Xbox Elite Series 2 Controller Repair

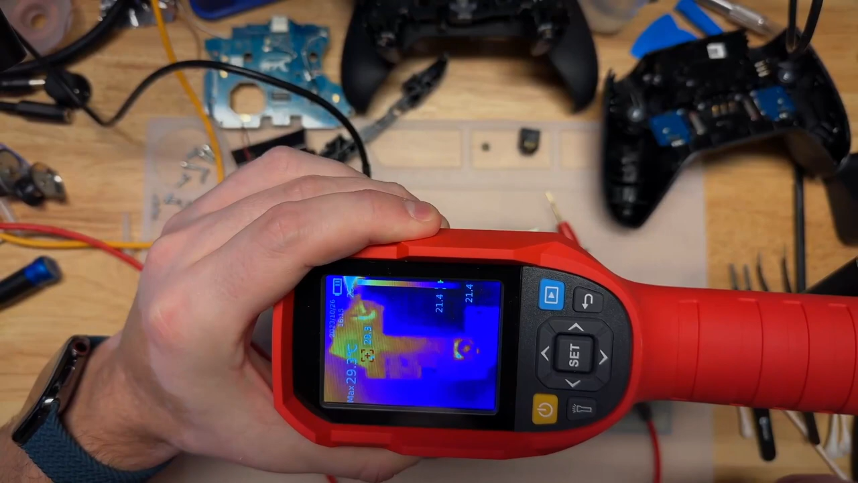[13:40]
High resolution thermal cameras are incredibly expensive, but what it will do is make it evident if there is a problem when we apply power, and hopefully it will show us the general area we need to look in. All right, so here we go. Second pin. And immediately we see a heat spot form. I lift up the power and it starts to fade.